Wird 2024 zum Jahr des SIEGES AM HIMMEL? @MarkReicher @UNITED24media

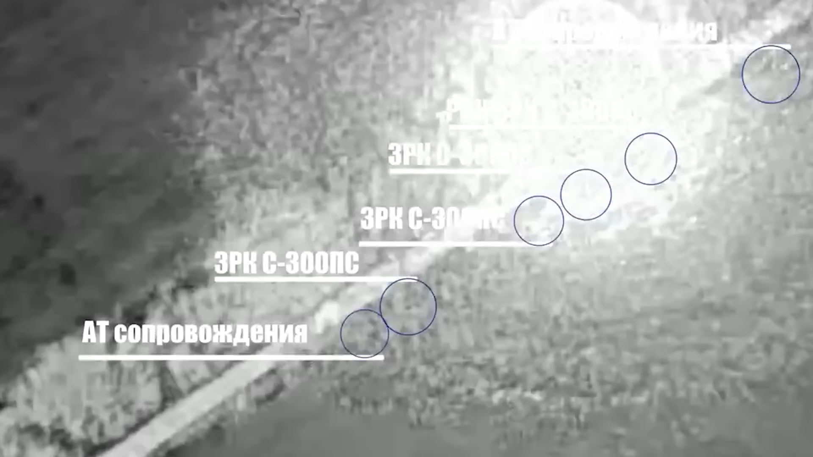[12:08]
Und wie bereits eingangs erwähnt, veröffentlichte das russische Verteidigungsministerium am 9.
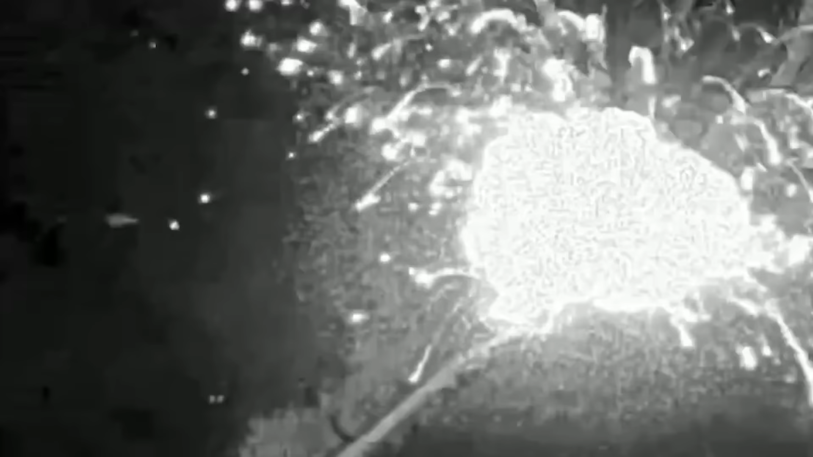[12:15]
März 2024 Aufnahmen der angeblichen Zerstörung ukrainischer Patriot-Abschußeinheiten durch eine russische Iskandar-Rakete.
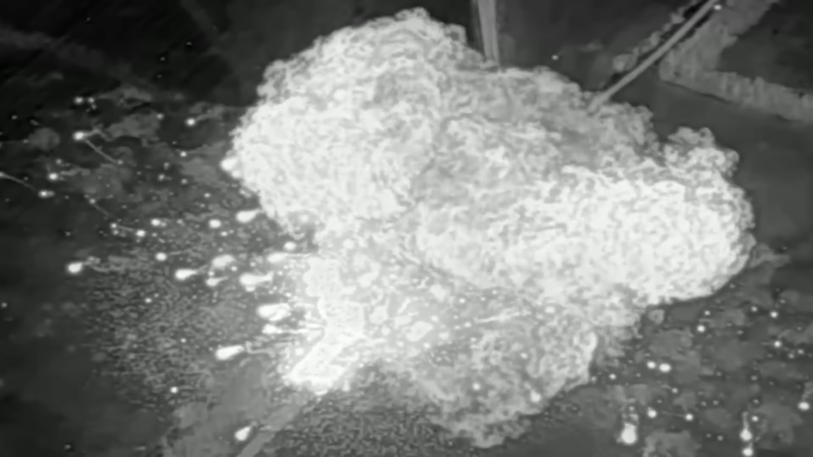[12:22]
Der Patriot-Konvoi soll sich dabei gerade in der Nähe von Pokrovsk in der Region Donetsk befunden haben.
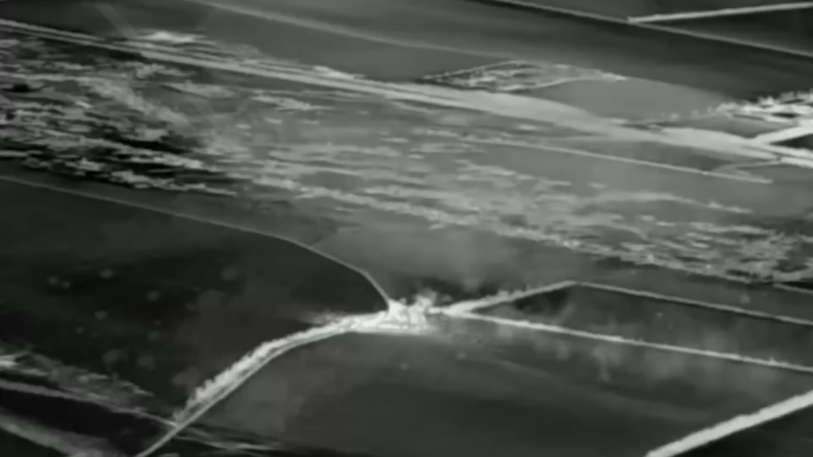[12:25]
Zur Zeit der Aufnahme dieses Videos konnte jedoch nicht von unabhängiger Seite bestätigt werden,
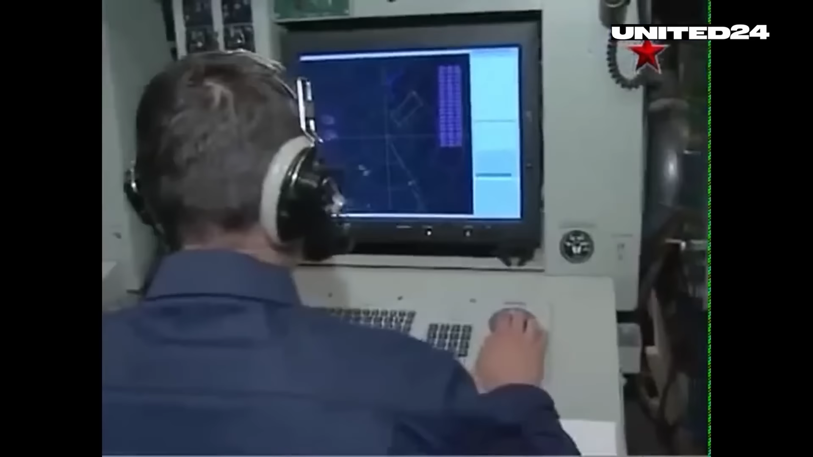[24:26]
durch die unerwartete Kombination von zu Kurzstreckenraketen gehörenden Radaren mit
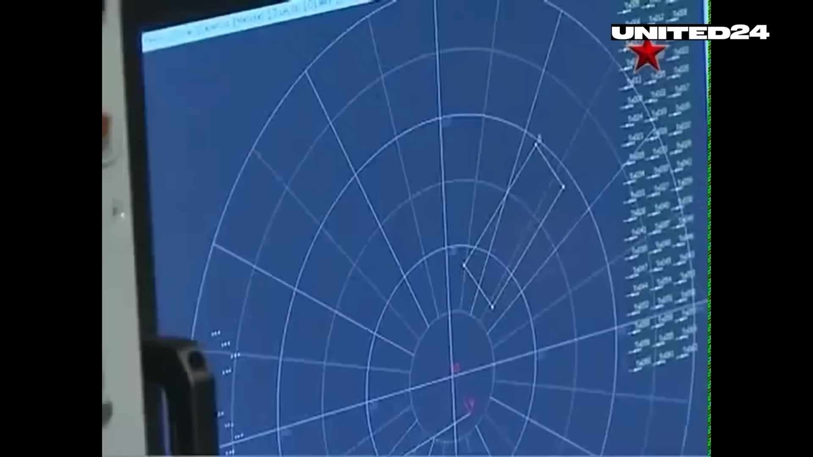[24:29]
Langstreckenraketen in falscher Sicherheit gewiegt wurden.